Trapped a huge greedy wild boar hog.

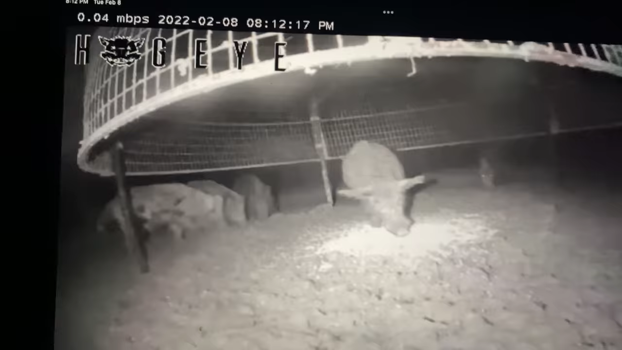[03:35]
So you can see right here, this is what I got. So you can see that's froze up. See how it moves? It's got not the great service, but you can see that old big hog right there. He's just a bully hog. He is not letting any of those other hogs get in there. And it's going to be very aggravating. So I got two things I can do. I can really go down there and try to shoot him. Look how big that dude is. Or I can drop on him and then just hope we can catch those hogs the rest of the week. So I don't know what I'm going to do yet.
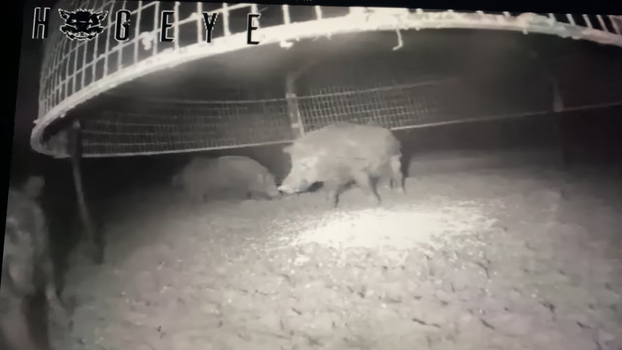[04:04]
But any which way, that's what I'm dealing with. Big old hog right there. As you can see, I got the camera set right up under the trap. I mean, right up under it there. So, oh boy. So when it drops, we're going to get some close up action unless mud gets in the camera. But anyway, it's the first night. They've already in there, but don't mean I'm gonna drop. We'll have to see. Pretty little spotted boar hog.
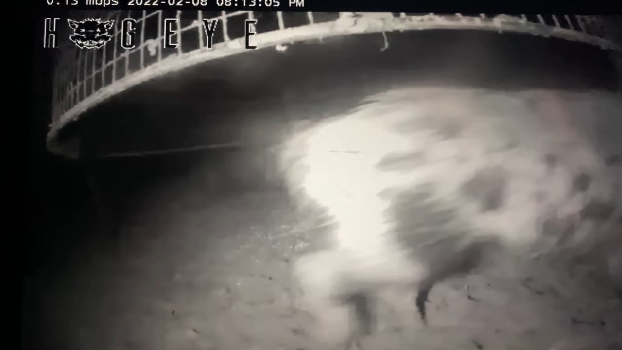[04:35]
Look how big that dude is. God, he's so big.
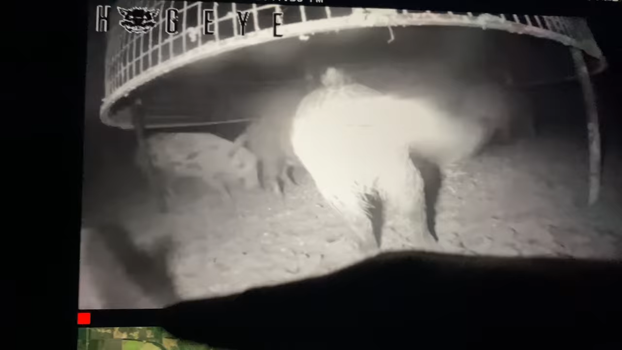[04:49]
They're in there. It's just, I just don't have great service. I just can't trust if that's live at the moment.
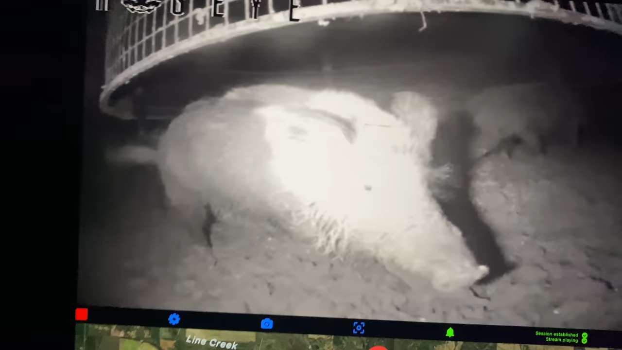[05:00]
There you go, buddy. How you doing? See how it stops? It's at 50, 8, 41, 50, 54. You know, what I usually do is I try to keep up with the time there.